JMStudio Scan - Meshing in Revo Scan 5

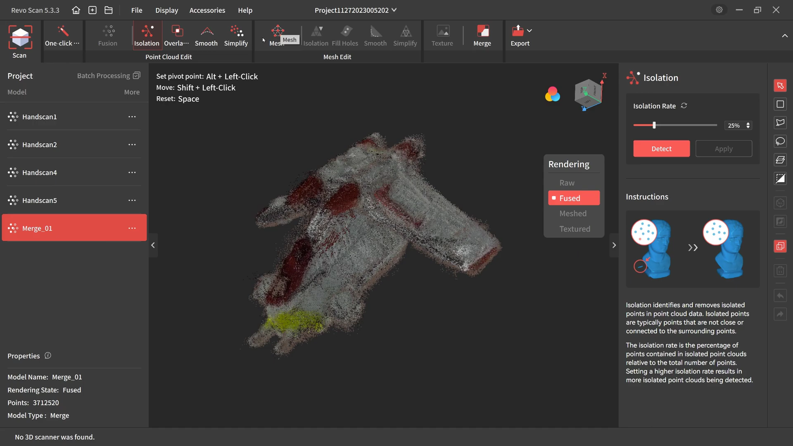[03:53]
So jumping across the mesh, which is our next step. You can see the quality will be auto selected depending on how messy it thinks the mesh is. So you can change that yourself as well. If you find that value that it suggests is either too low or too high. One of those things you probably aren't going to know too well until it's been meshed. In terms of do you need to bring that up or down. It's something you can kind of learn on a per model basis.
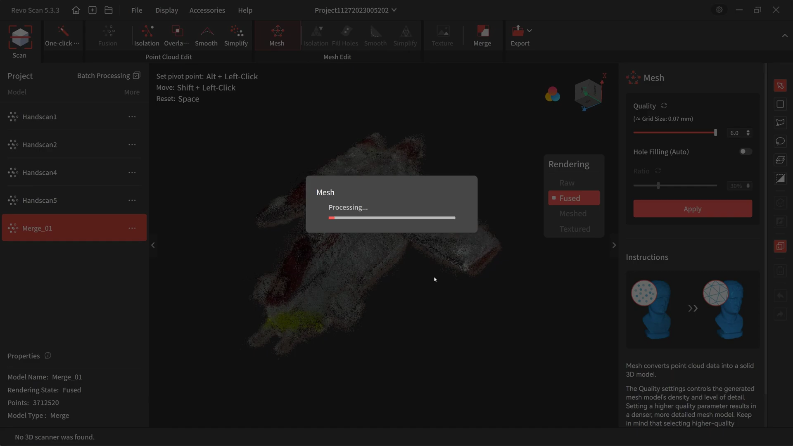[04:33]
So far I've found that the estimate it gives you is kind of between 5 and 6 by default for a fairly detailed model. And whatever it's guessing is generally fairly good. If you find that your surface texture is a bit noisy you might want to bring the quality down slightly.
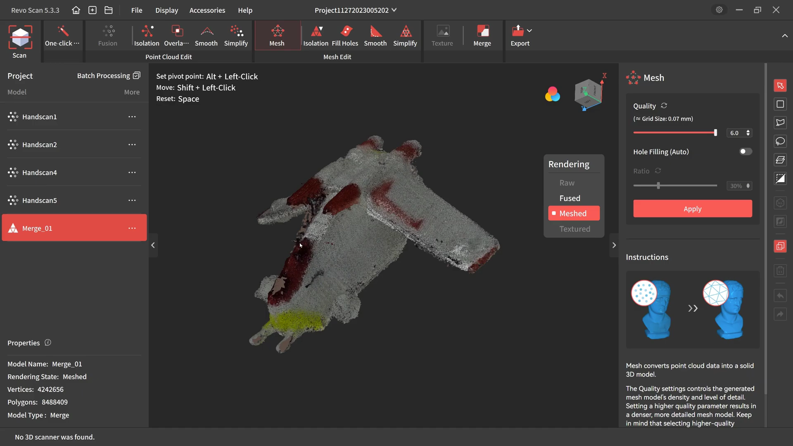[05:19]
There we are. You can see there's some junk data that's hanging around the model.
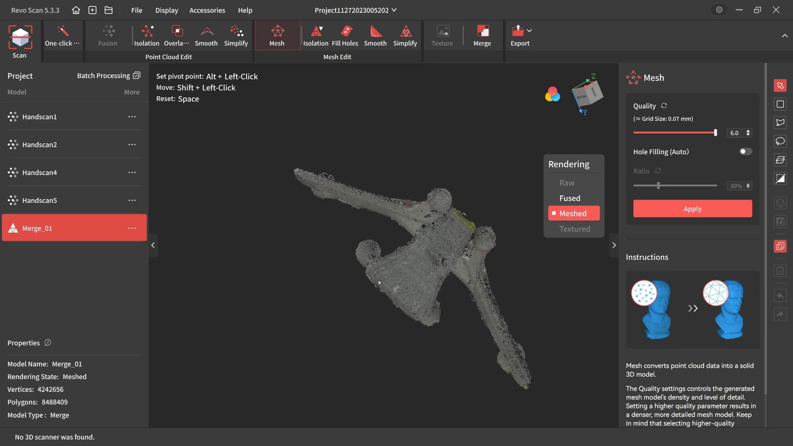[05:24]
Mainly because we didn't do a lot of clean-up beforehand.
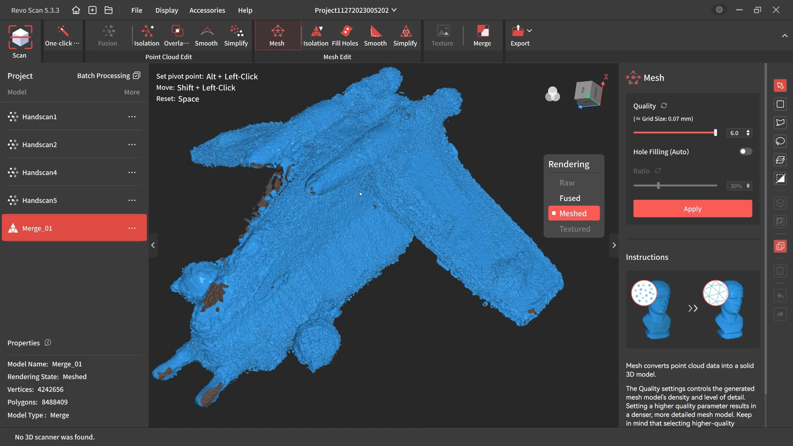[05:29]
You can certainly see, once you've taken that picture off, there's a lot more detail on the model itself.
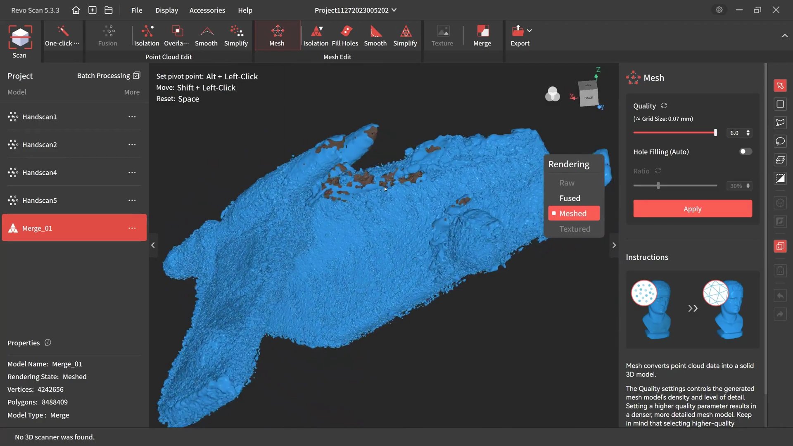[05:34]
So small details, some of those lines in the chassis, the missiles that are hanging under the wings, etc.
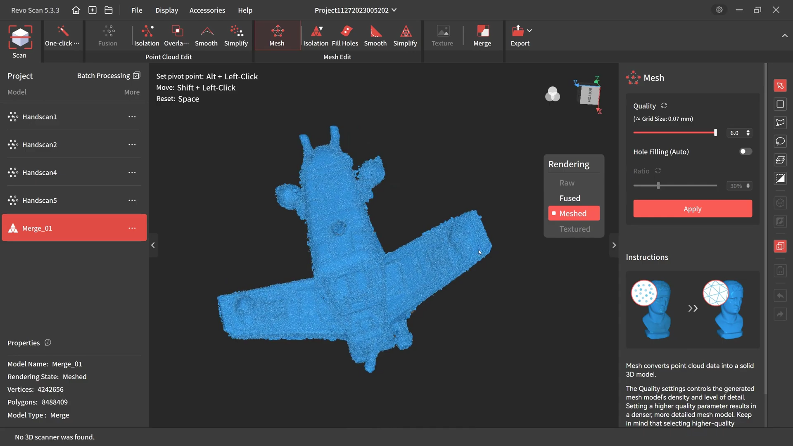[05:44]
It comes down to what your purpose is for the model. You're probably a little bit too much detail on this one. So the surface finish of the model isn't too great.
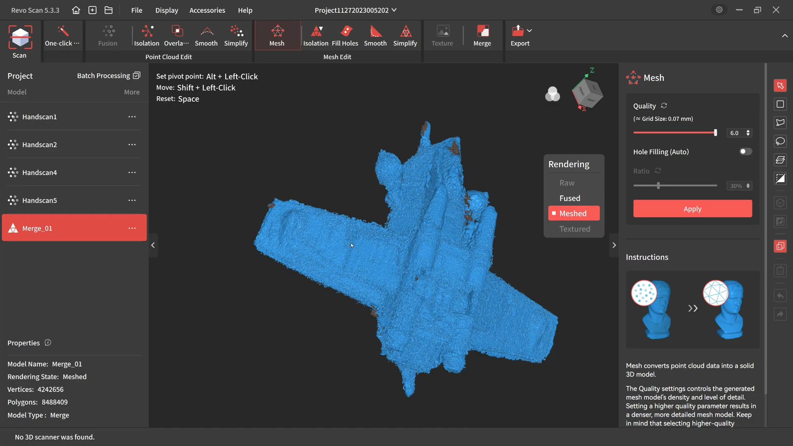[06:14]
we would have done better.
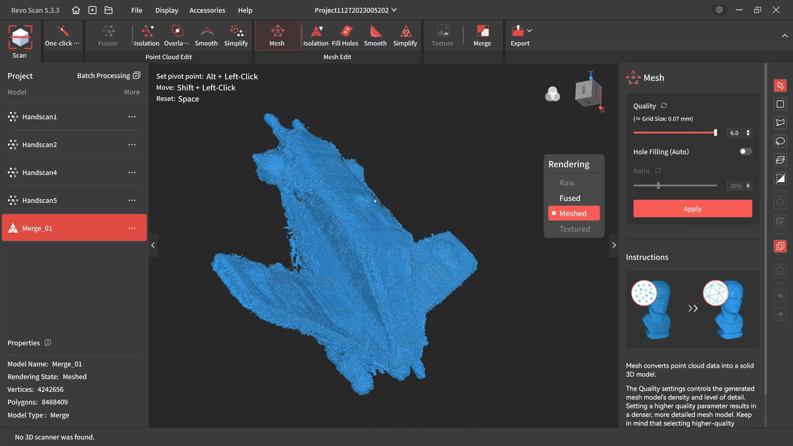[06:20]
Definitely got a better result. You'll find if you've got a large model that it's going to be a lot less of that surface finish problem.